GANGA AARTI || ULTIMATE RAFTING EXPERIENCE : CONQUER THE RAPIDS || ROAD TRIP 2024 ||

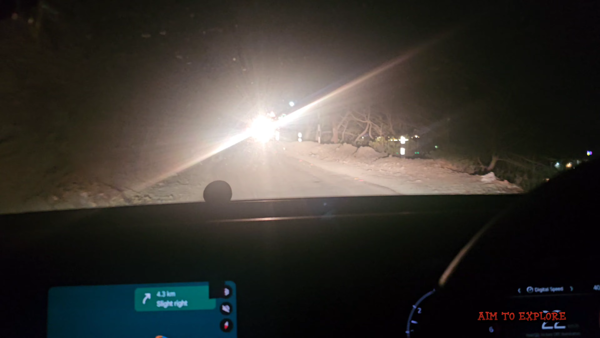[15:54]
भाई बिल्कुल सुनसान रास्ते पे चल रहे हैं पिछले आधे घंटे से, है ना।
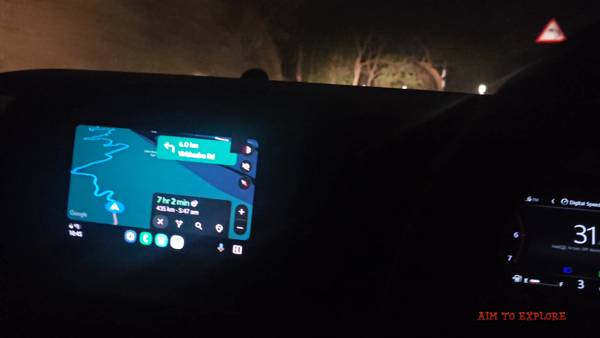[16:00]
और बैराज कितने किलोमीटर है? 6 किलोमीटर ना।
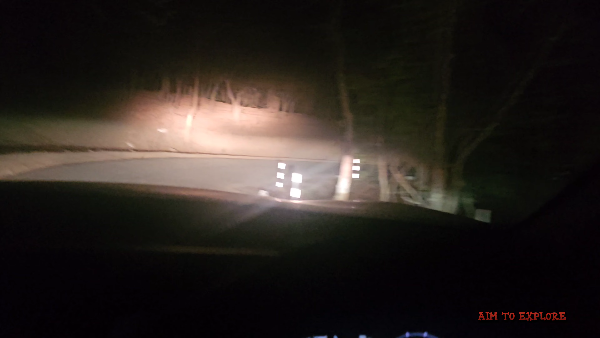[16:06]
क्या रास्ता है भाई, देखना चाहिए, जंगल है सुनसान।